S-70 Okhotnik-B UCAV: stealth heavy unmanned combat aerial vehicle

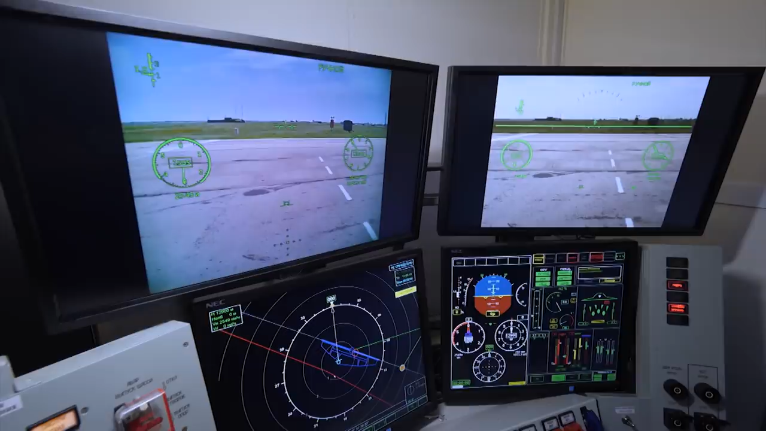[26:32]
And then there is the tactical situation display. Here will be the ground control when taxiing.
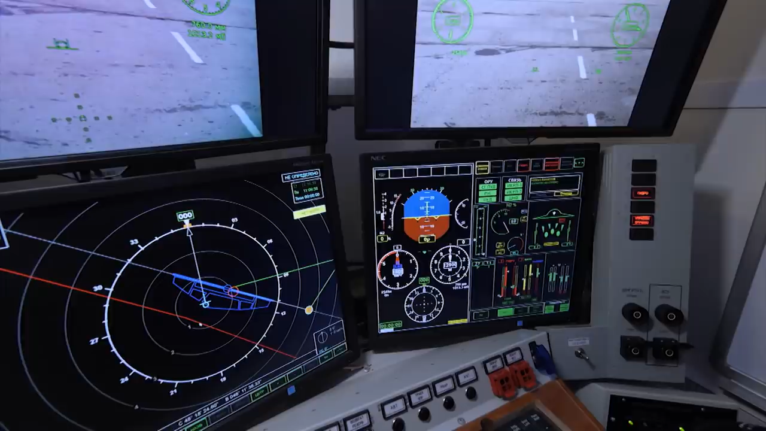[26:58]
And the same, so to speak, information field to monitor the functioning of the aircraft systems. Worth mentioning that honored test pilot Frolov is a traditional test pilot. The Okotnik is the first time in his long career that the